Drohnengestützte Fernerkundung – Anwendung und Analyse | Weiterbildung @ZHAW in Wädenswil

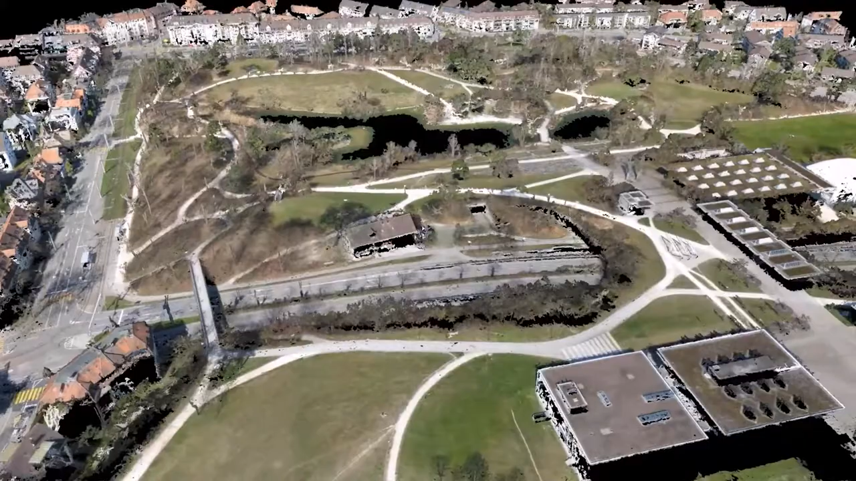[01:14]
eine mehr flächige Geländeanalyse zum Beispiel oder mehr 3D-Modelle erstellen und dann auch quasi die Prozessierung der Bilder, was man damit macht, verschiedene Datentypen,
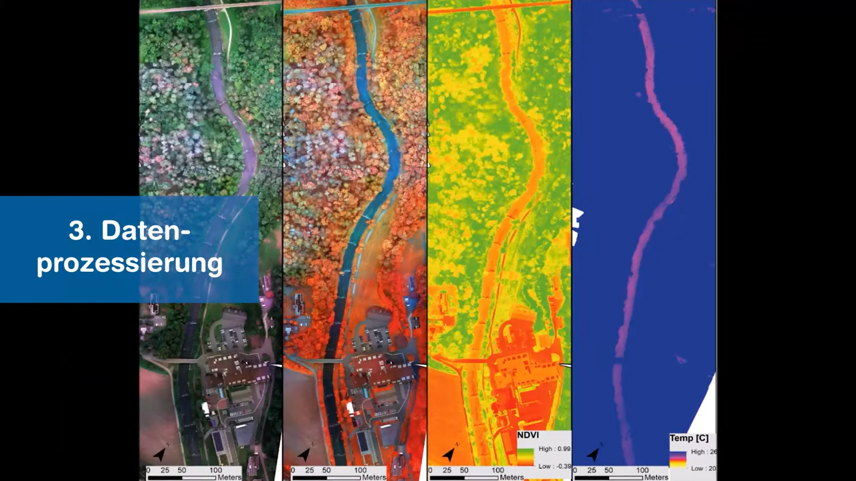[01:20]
Multispektral, Thermal, RGB und dann quasi noch,
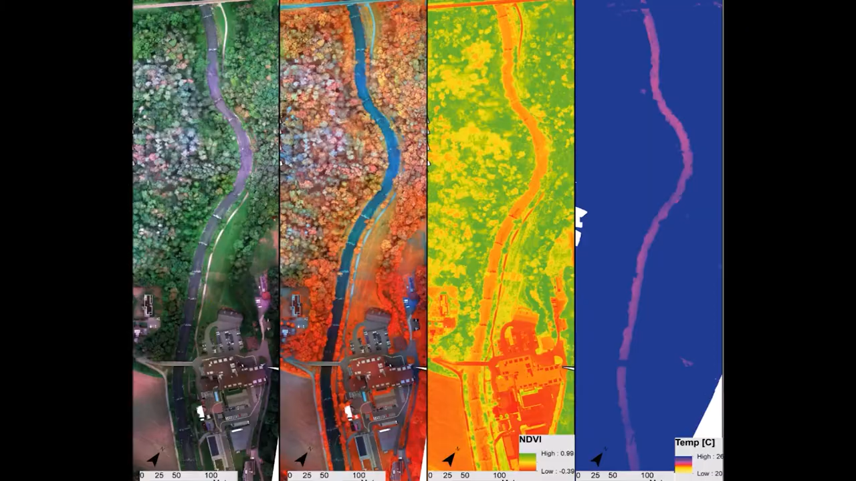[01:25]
ein Tag ist dann noch Auswertung,
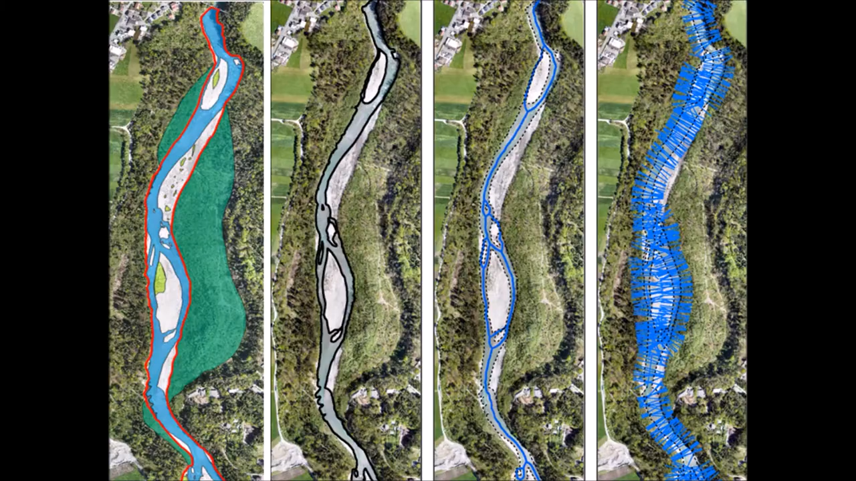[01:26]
Klassifikationen, Landbedeckung,
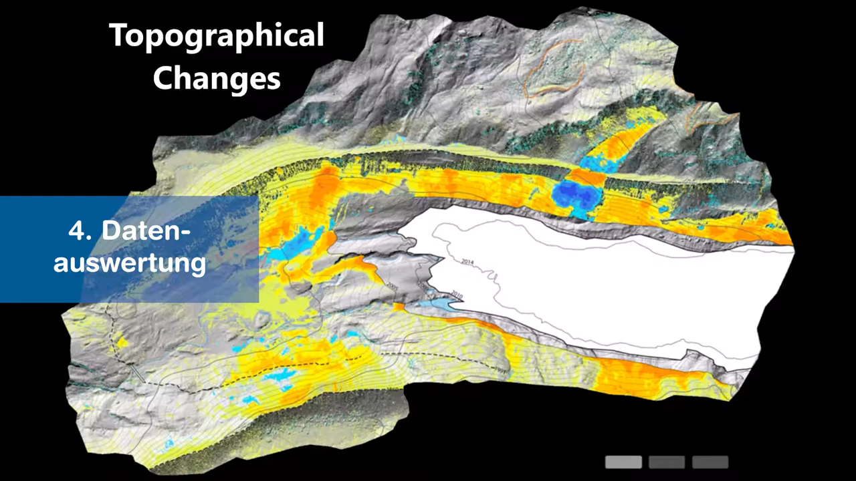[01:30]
Höhenmodelle erstellen und auswerten, das können wir so ganz je nach Bedarf abwägen, aber die Idee ist, dass man quasi von, ich habe mir eine Drohne gekauft, was mache ich jetzt,